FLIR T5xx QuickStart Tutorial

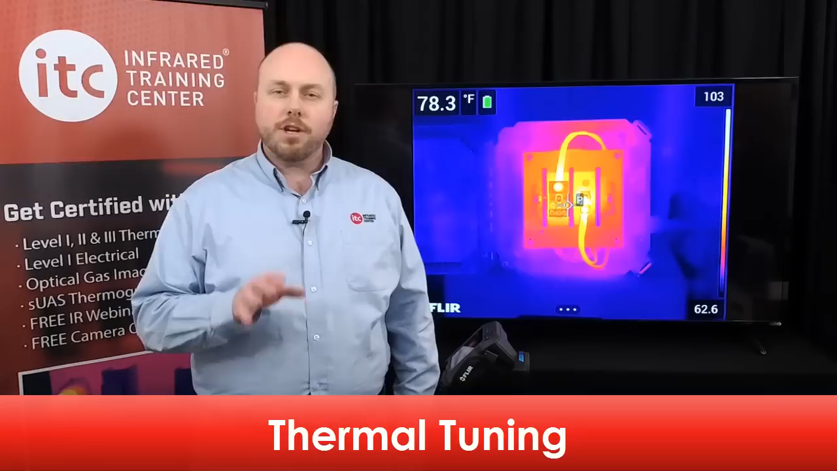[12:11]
On screen: spot 78.3°F
Adjusting this scale modifies the brightness and contrast of the thermal image. This allows you to highlight important areas of thermal detail.
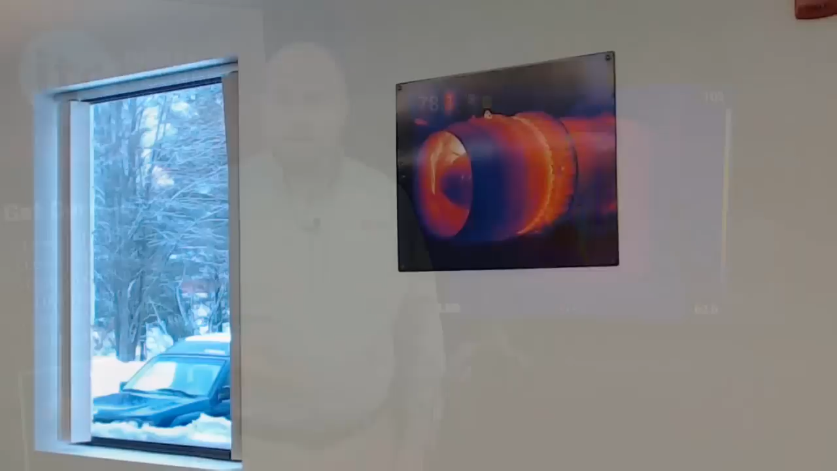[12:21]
By default, the camera is set to automatic adjustment mode.
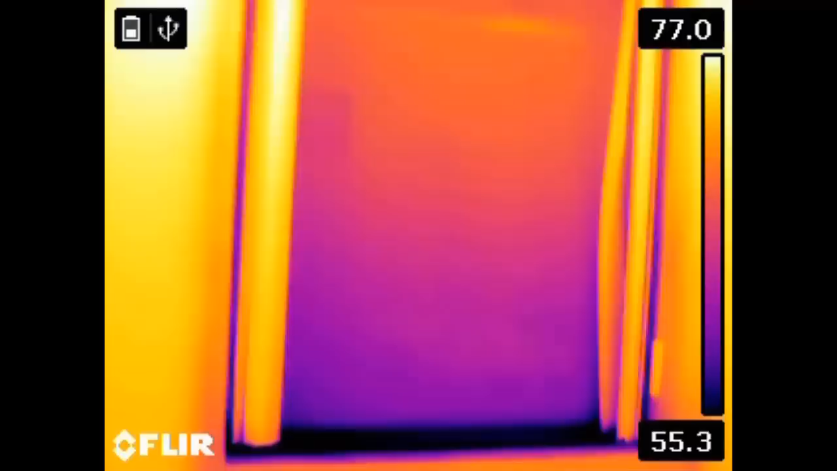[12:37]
To manually adjust the image, select the scale icon located at the bottom right corner of the LCD screen.
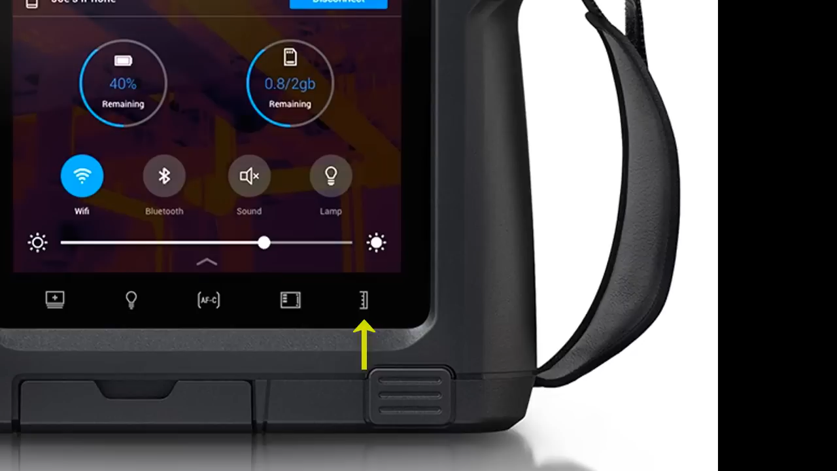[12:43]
This will toggle you between the automatic and manual adjustment modes.
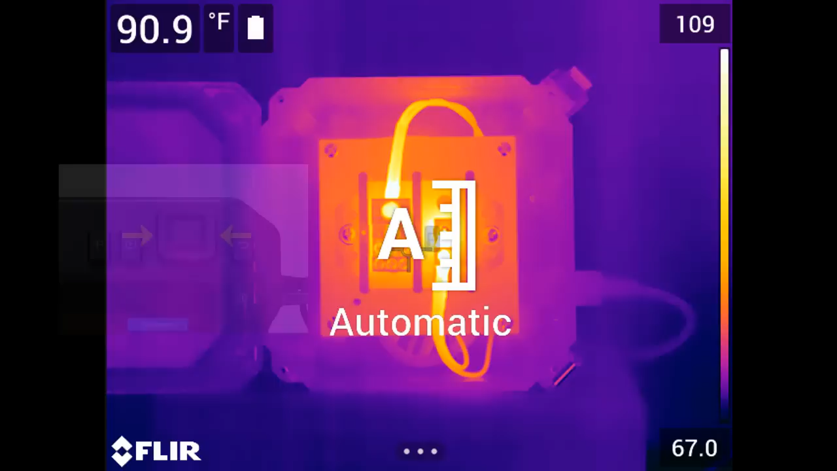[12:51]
On screen: spot 90.9°F
In manual mode, push the navigation pad, left or right, to select either the top or bottom number on the temperature scale.
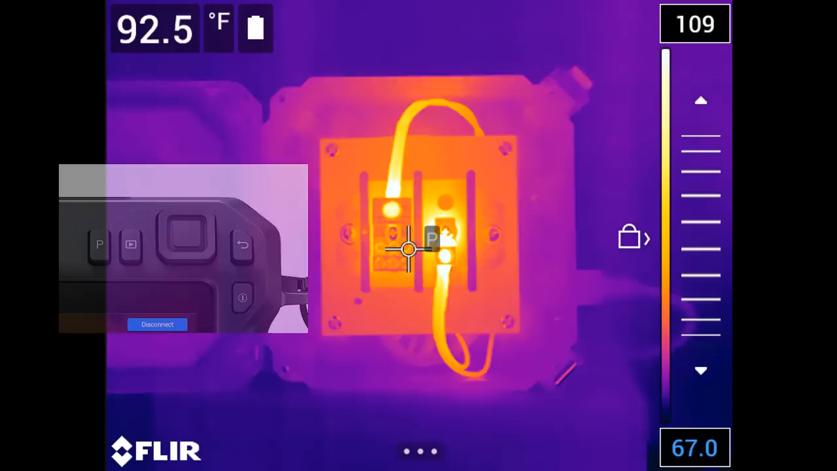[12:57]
On screen: spot 92.5°F
The selected number will turn blue.
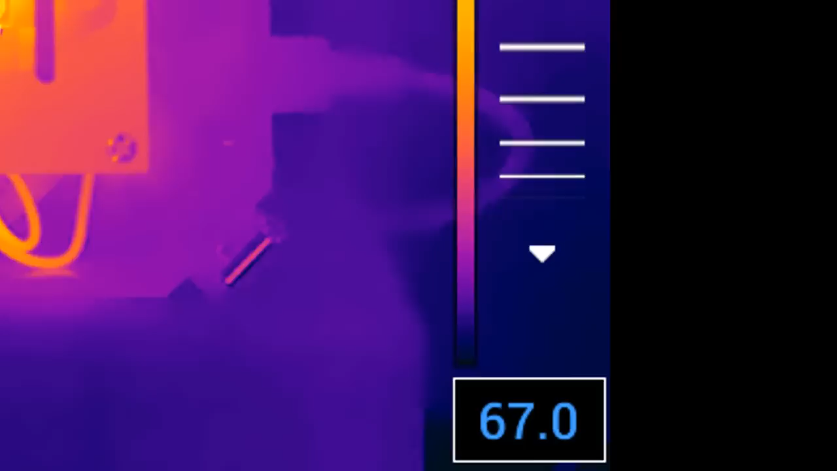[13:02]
At this point, pushing up or down on the navigation pad will change the value of the number.
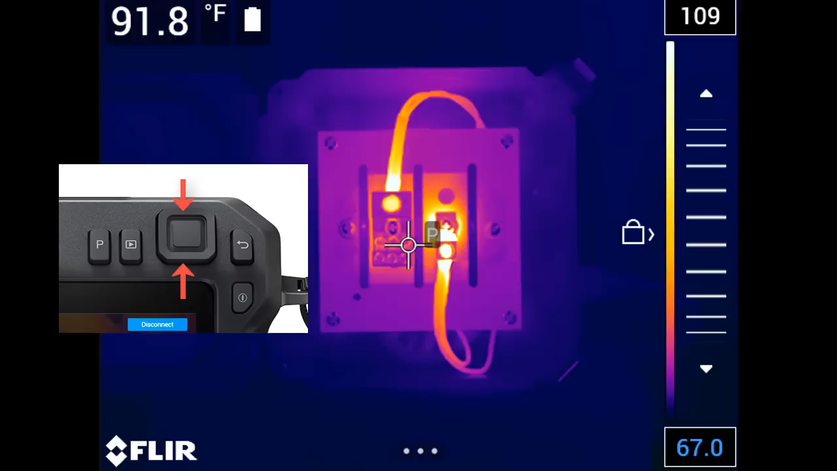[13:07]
On screen: spot 91.8°F
Bring the numbers closer together to narrow the span and increase contrast.
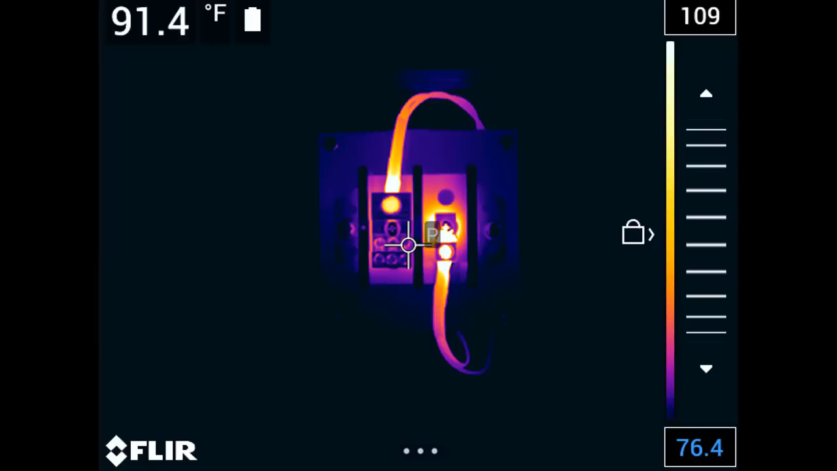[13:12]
On screen: spot 91.4°F
Or, push them further apart to widen the span and decrease thermal contrast. While here in manual mode, there is also a tap auto-adjust option,
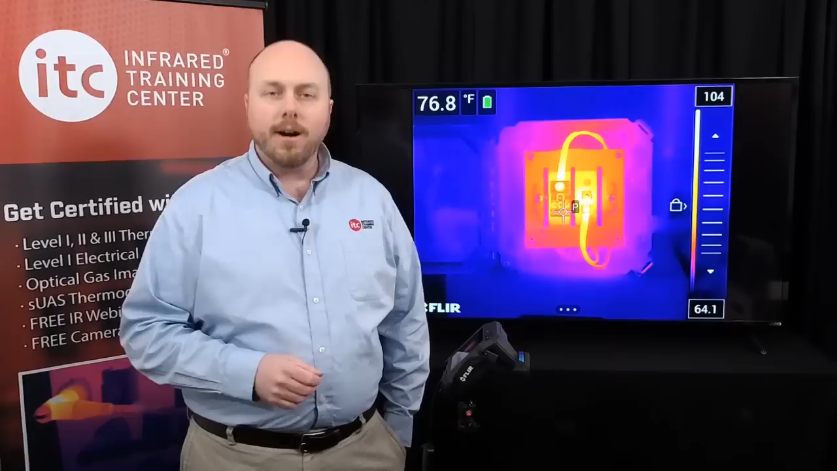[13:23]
On screen: spot 76.8°F
where you can automatically change the scale based off of the temperature values in whatever region you touch here on the thermal imager. When neither number is selected, pushing the navigation pad up or down changes the level of the image. This leaves the difference between the numbers fixed, but changes the overall level of the span within the range of the camera.
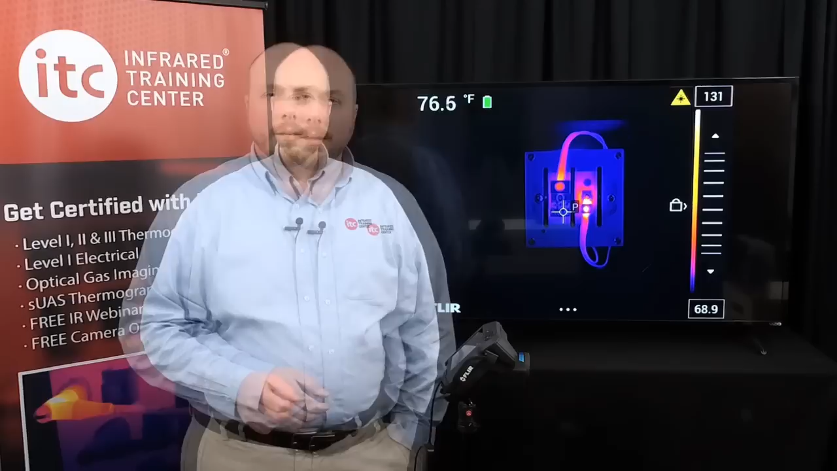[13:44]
On screen: spot 76.5°F
You can also use the touch screen features of the thermal imager to make these adjustments.
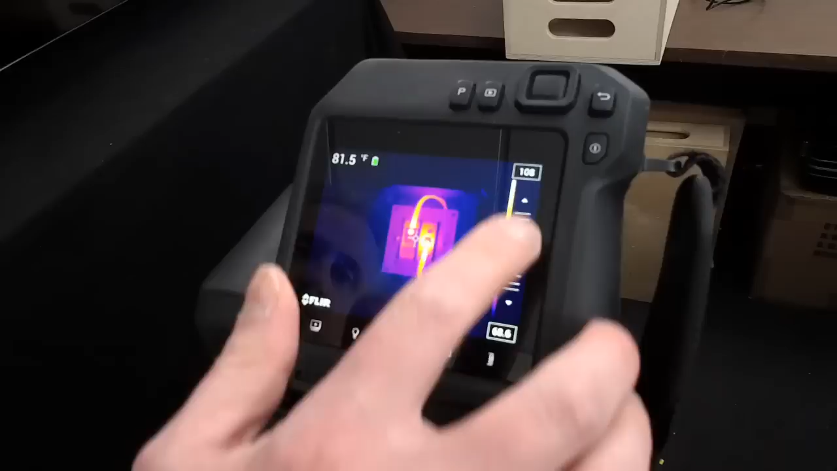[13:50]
Tap the number you'd like to change and then use the slider located between the numbers and move the value up or down depending on what's needed to improve your thermal tuning.
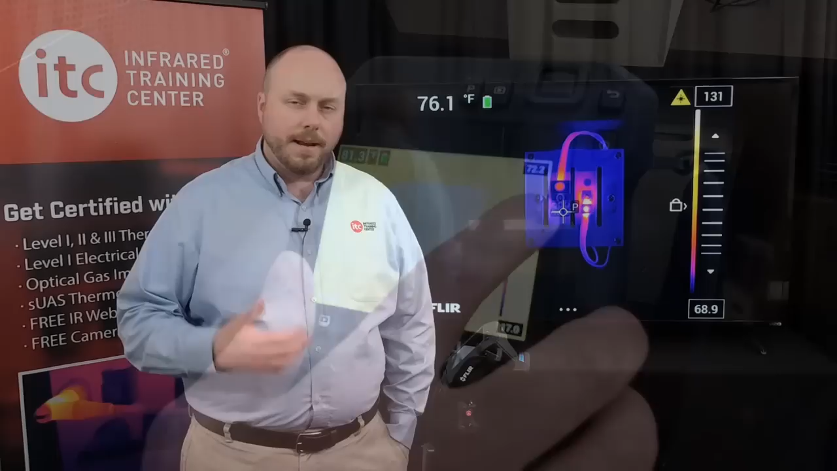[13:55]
On screen: spot 76.1°F
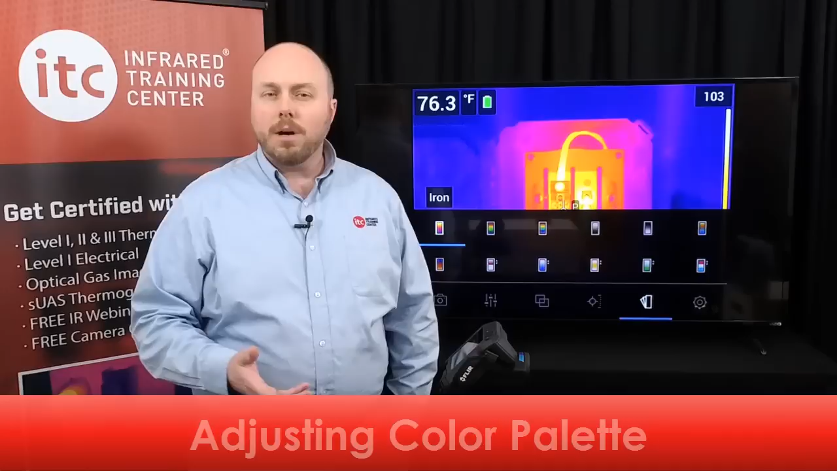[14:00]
On screen: spot 76.3°F
This camera series also offers a number of different color palettes.
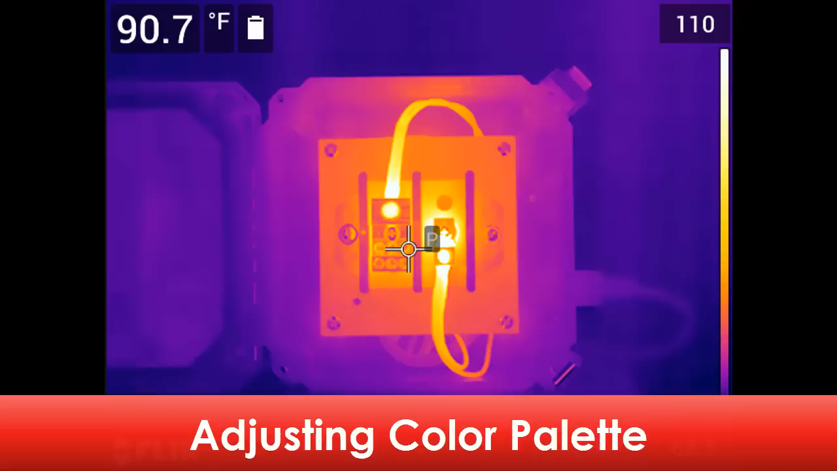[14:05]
On screen: spot 90.7°F
Tap the bottom of the LCD screen to bring up the main menu and navigate through the color palette options.
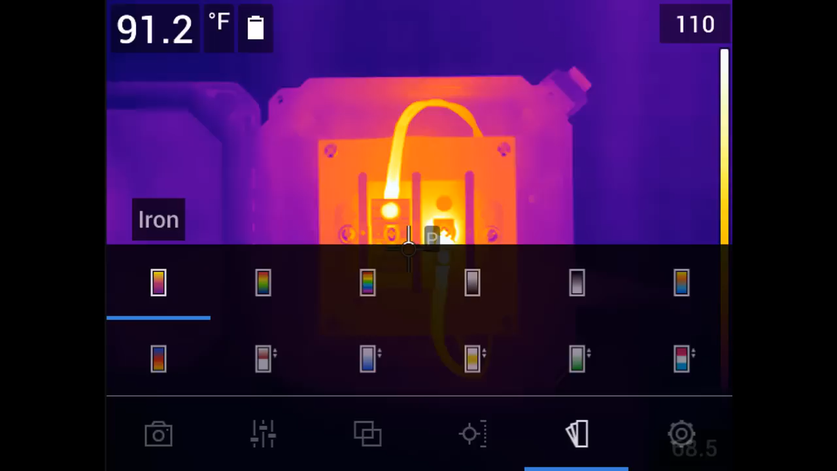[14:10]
On screen: spot 91.2°F
This will open the color palette menu where you can find seven different palettes that are available, plus several color alarm or isotherm settings. These include iron, rainbow,
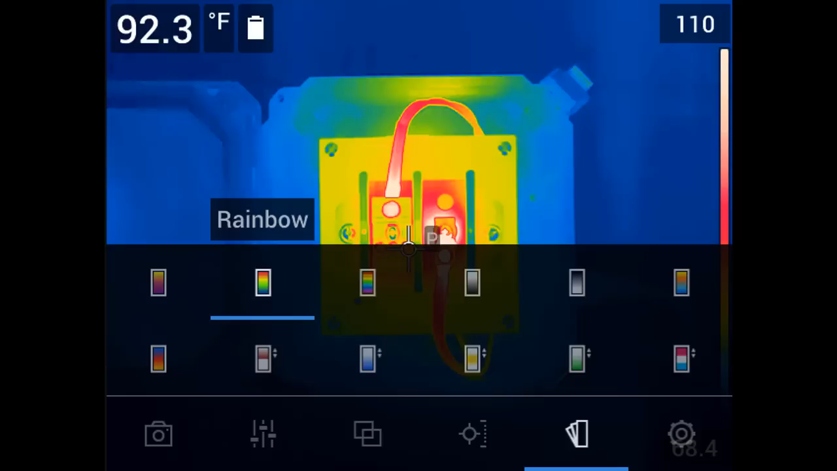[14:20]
On screen: spot 92.3°F
rainbow high contrast, white hot, black hot, arctic, and lava.
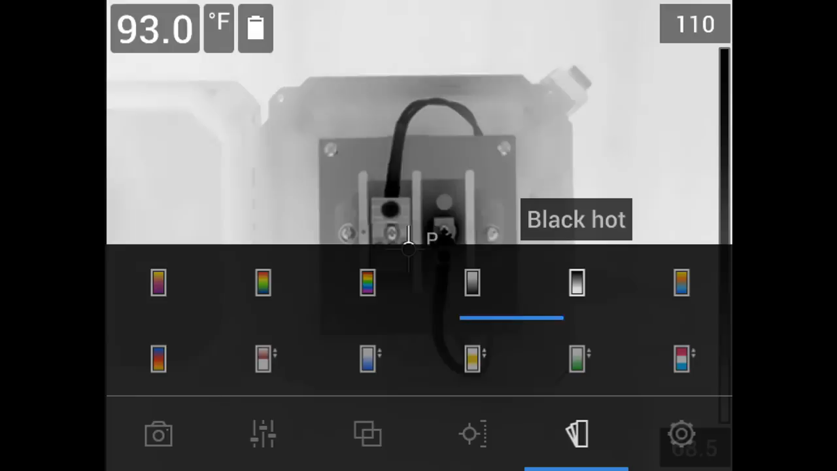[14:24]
On screen: spot 93.0°F
Regardless of which color palette you select, these can always be changed later in the saved image, either in the camera or the processing software. This thermal imager also offers several kinds of temperature measurement tools.